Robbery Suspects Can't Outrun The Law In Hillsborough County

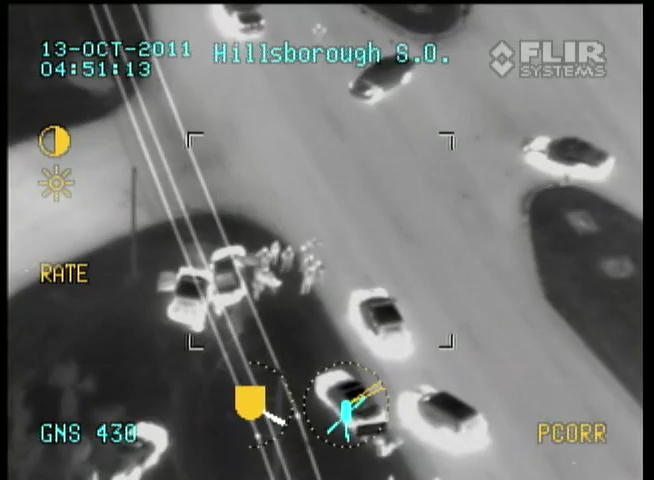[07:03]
All right, Hillsborough, they got everybody in custody. The car's in the ditch. Everybody's 10-4. 10-4, thank you.